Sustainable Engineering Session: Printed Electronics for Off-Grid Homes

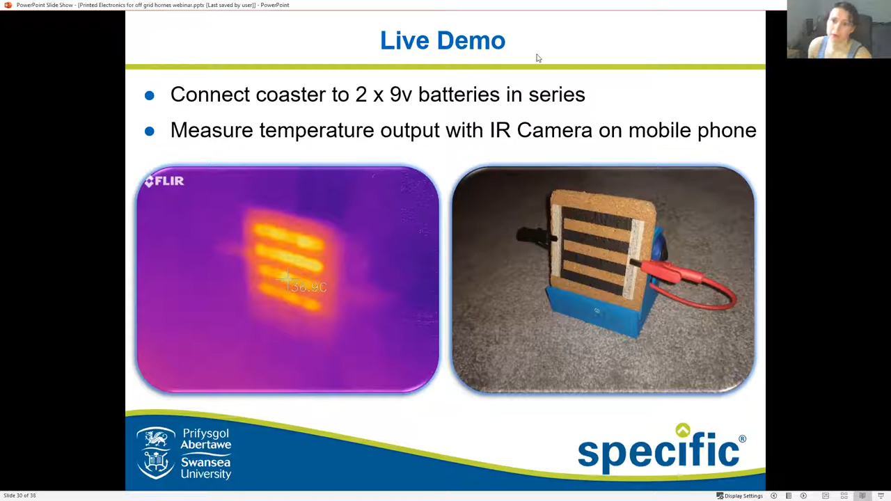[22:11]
which have been put in series for 18 volts roundabout and then we'll be able to together measure the temperature output using my infrared camera so to show you that i'll stop sharing the demo and show you my screen
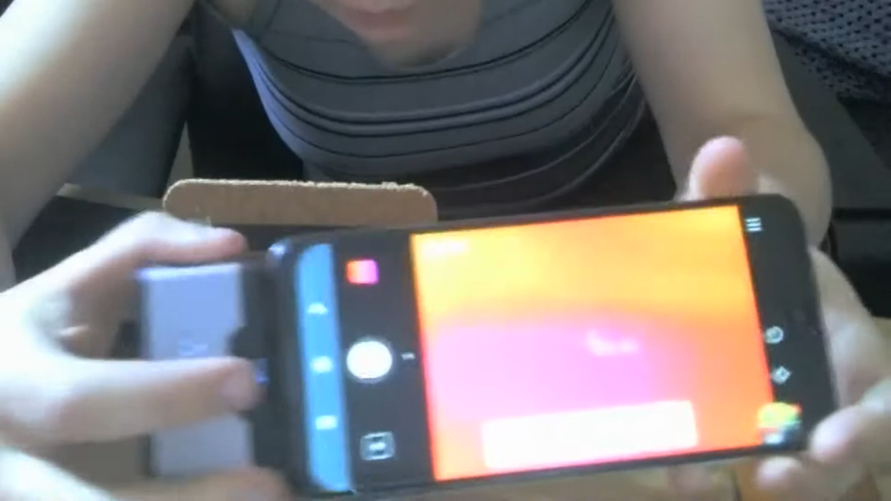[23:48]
roundabout in place try and align
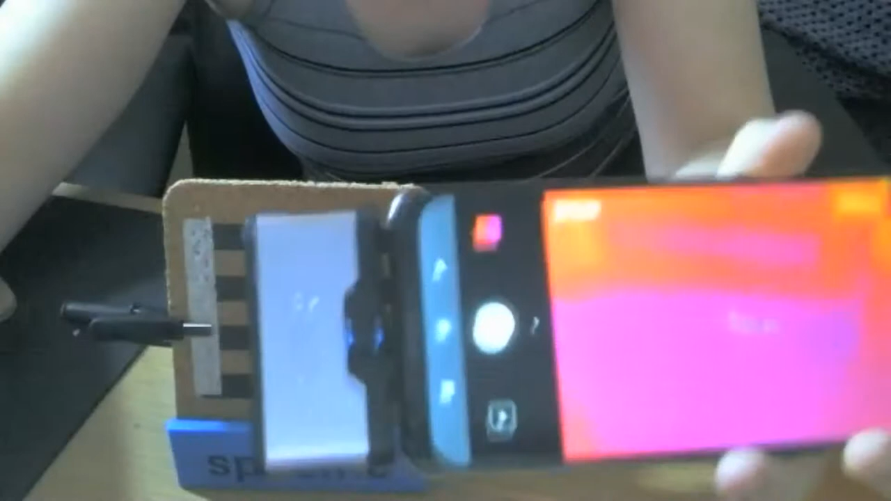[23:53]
it with the camera so can i see my tiny cold fingers
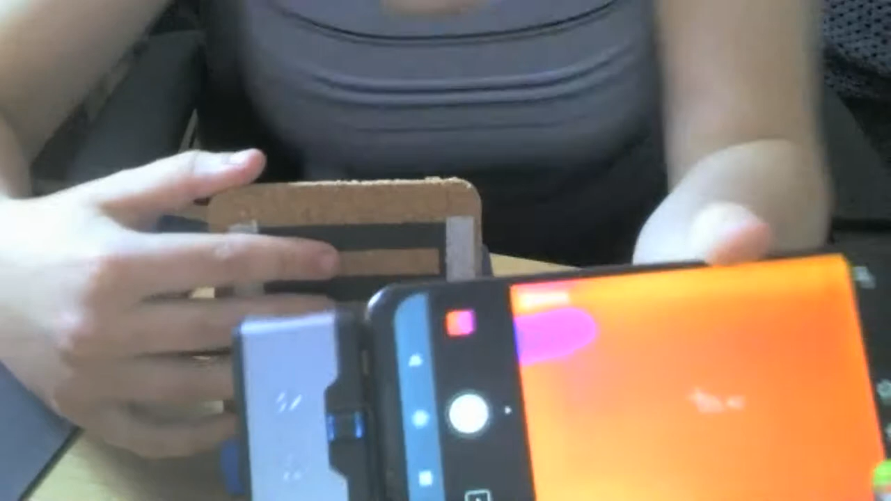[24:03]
roundabout yes you can see my very cold fingers which means that we are in the right place so if i turn this on and i try and get that in place
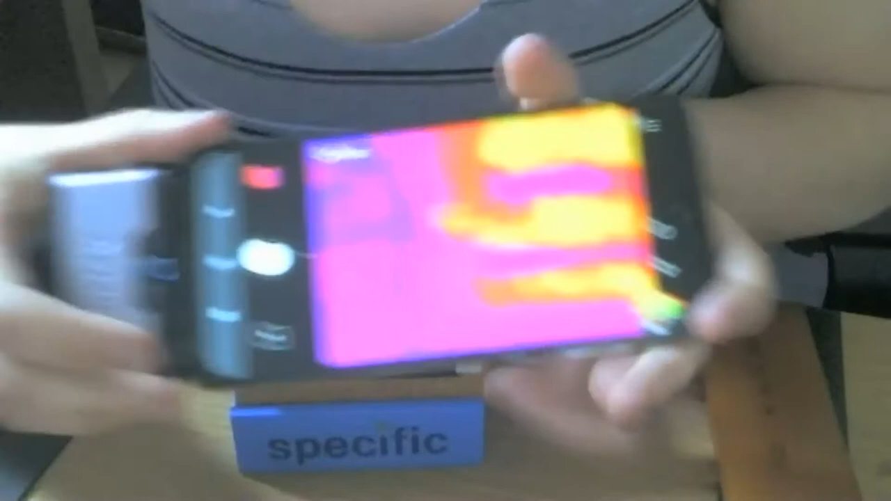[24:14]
you can now see it's starting to heat up
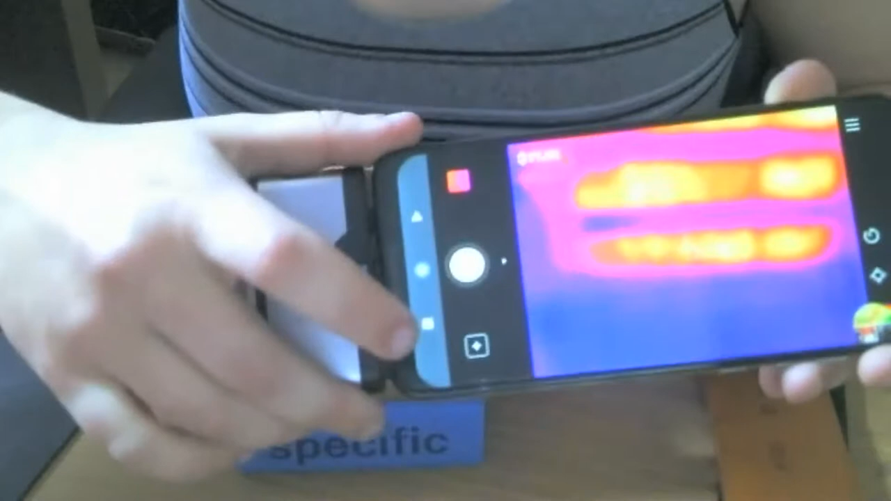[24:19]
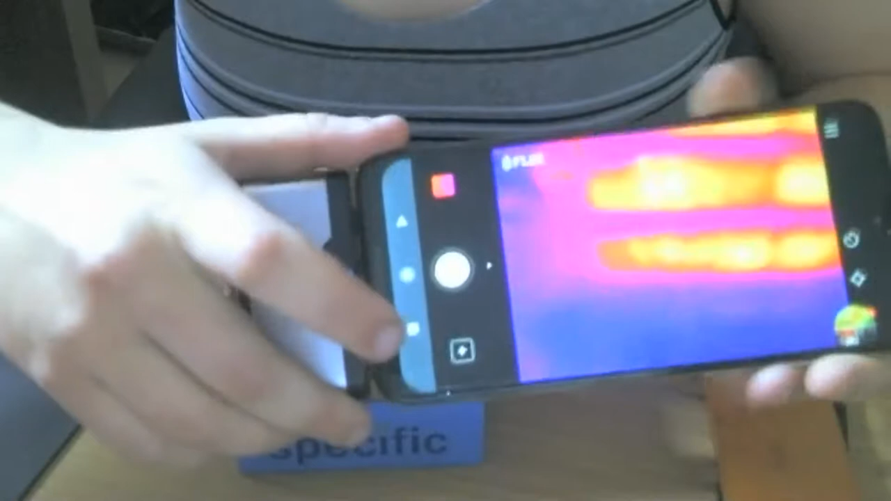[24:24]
can you see that yeah
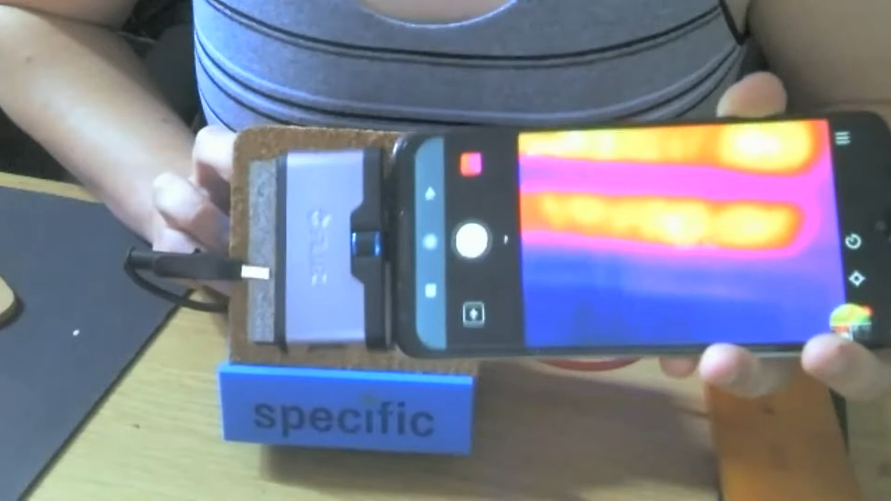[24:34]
brilliant and just to prove that this is live there are my really cold hands yes they are slightly unhumanly cold i i do have a condition